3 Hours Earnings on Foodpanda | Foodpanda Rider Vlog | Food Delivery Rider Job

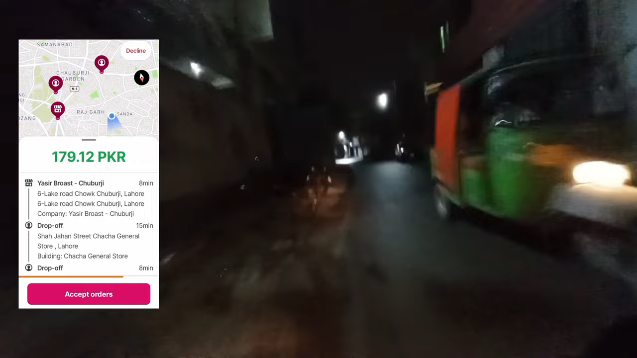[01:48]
مختلف جگہ پر دینا ہے دو آرڈر تو وہ لینے کے لیے میں سیدھا چپڑ جی آگے ہوں وہ سامنے آپ کو نظر آرہی ہوگی اورنج ٹرین کی
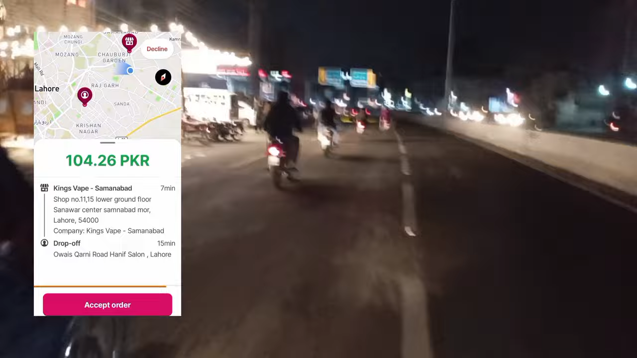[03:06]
کالیج کے پاس جا کر ڈیلیور کرنا ہے تو جب میں سمنہ باد موڑ پر پہنچا تو اشارہ کھل گیا اب میں چلنے ہی لگا تو اشارہ پھر باند ہو گیا
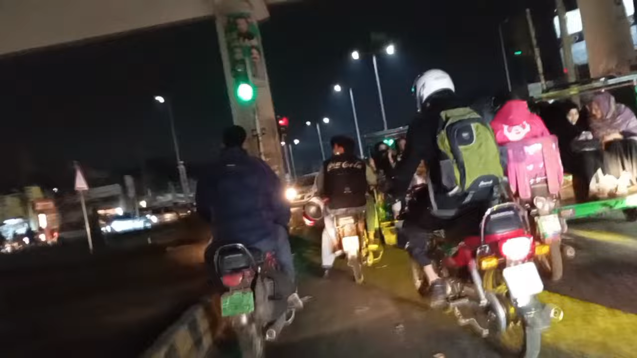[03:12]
ایسا اتر رہتے ہیں یہ پاکستان ہے یہاں پر پھر میں نے ویٹ
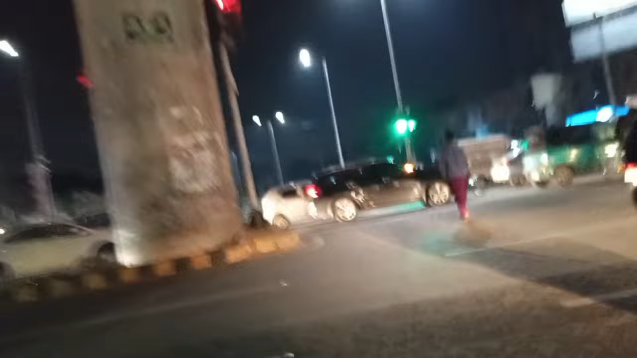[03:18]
کیا جب دوبارہ اشارہ کھلا پھر میں وہاں سے نکلا اب یہاں پر میں ڈونڈ رہا تھا کہ یہ کس چیز کی شوپ
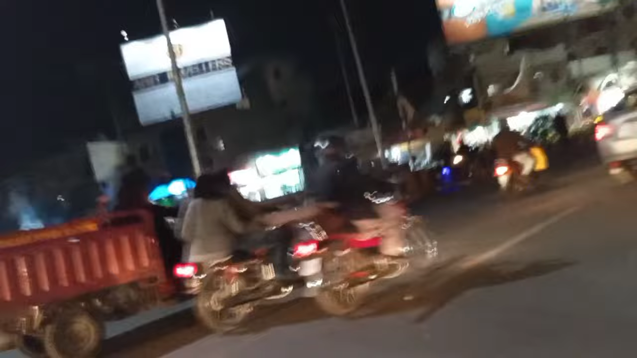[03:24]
ہے مجھے مل نہیں رہی تھی تو جب میں نے دیکھا تو یہ ویپ ہے شیشے کی دکان ہے تو پھر جا کر
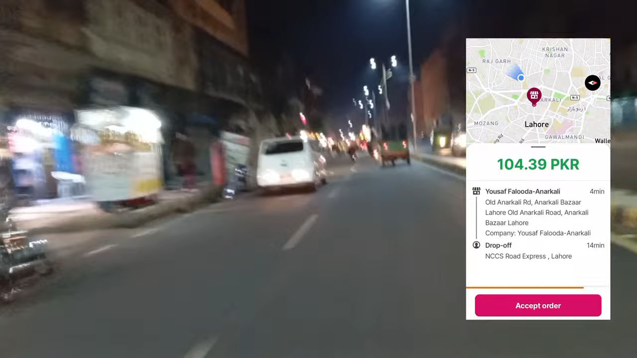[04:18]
انارکلی سے لینا ہے اور مکلوڈ روڈ پر وہ آگے جا کے ڈیلیور کرنا ہے تو پھر میں نے وہاں سے بھائی کو سٹارٹ کیا اور سیدھا پہنچ گیا انارکلی یوسف فلودہ کے پاس
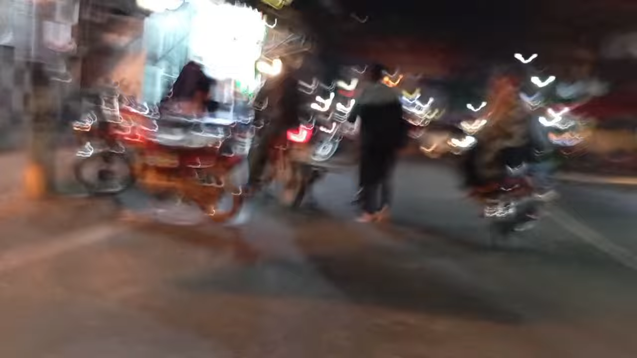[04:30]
یہاں پر آیا تو میرے اوڈر میں ہیں دو فلودہ کلفی فلودہ تو وہ دونوں کلفی فلودہ یہ میں نے پیک رہا لیے
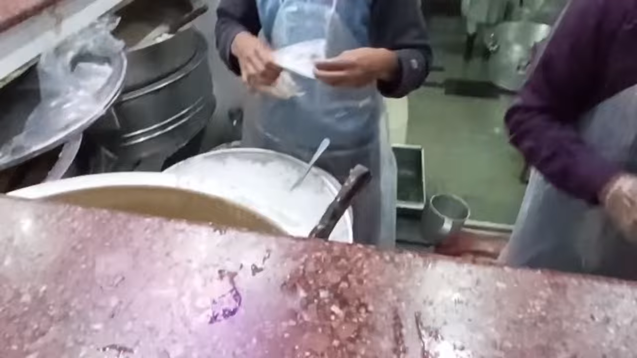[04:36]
یہ اوڈر لے کر میں نکلا باہر مار روڈ پر مار روڈ سے رائٹ
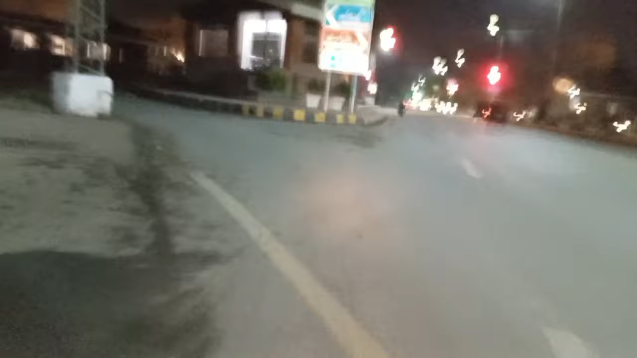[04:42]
سائیڈ پر جی پیو چوک جی پیو چوک سے پھر لیفٹ ہوا جو کہ مکلوڈ روڈ ہے پھر یہاں سے بلکل سیدھا
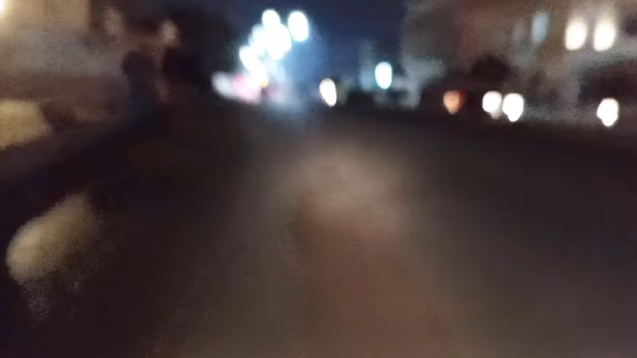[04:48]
جاتا گیا مکلوڈ روڈ پر لکشمی چوک سے گزرتے ہوئے یہ والا اوڈر جا کر میں نے ڈیلیور کیا مکلوڈ روڈ پر ایک رائٹ سائیڈ پر گلی میں اب جو نیکسٹ اوڈر آیا مجھے وہ میں نے یہاں سے لینا ہے کراچی نصیب رینی سے اور یہ
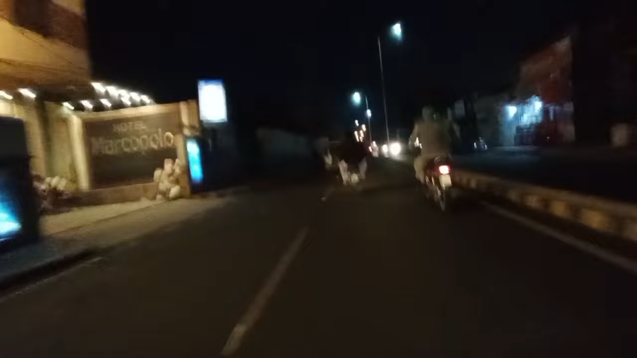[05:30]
شملہ پاری سے پھر میں ڈیویس روڈ کے ذریعے گیا مار روڈ یہاں سے پھر رائٹ ہو گیا اب یہ لیفٹ سائیڈ پر
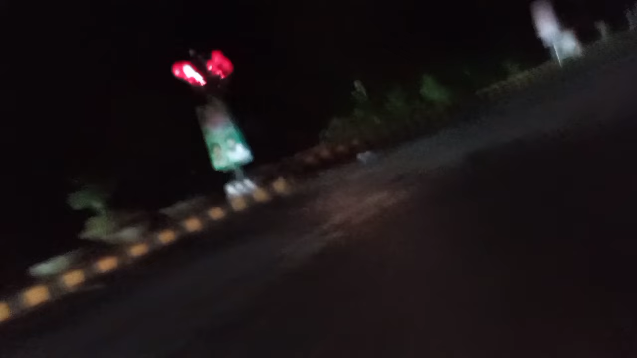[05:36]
میرے پیسی ہوتل ہے پچھلے دنوں یہ سارا بند تھا پی ایسل کی وجہ سے اب آگئی سارا بند ہے تو ہمیں کیا ہم نے تو یہاں سے لیفٹ ہو جانا ہے بات تو صحیح تو یہ روڈ ہے جو کہ شادمان والی سائیڈ جے روڈ والی سائیڈ
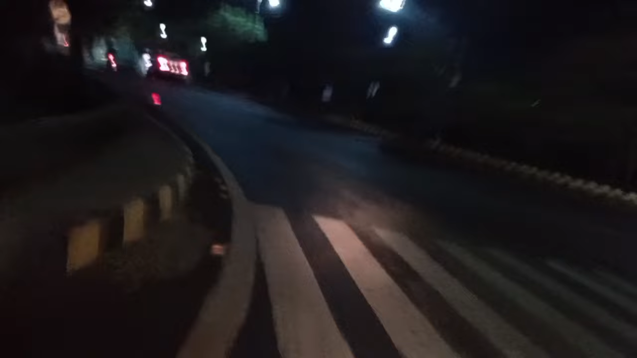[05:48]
جاتا ہے رائٹ سائیڈ پر جنہا با آگئے تو یہ والا ہوتر یہاں پر
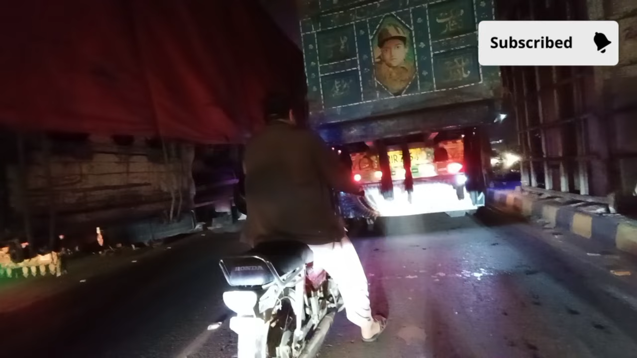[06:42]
میں نے اپنا لاسٹ آرڈ لیا یہ واپس جی پیو چوک آیا پھر مار روڈ سے جا کر یہ والا آرڈ میں نے ریلیور کیا راستے میں ٹرافک بھی جام تھی کیونکہ رات کو ٹرک بھی بہت آ جاتے ہیں تو اب میں آپ کو میپ پر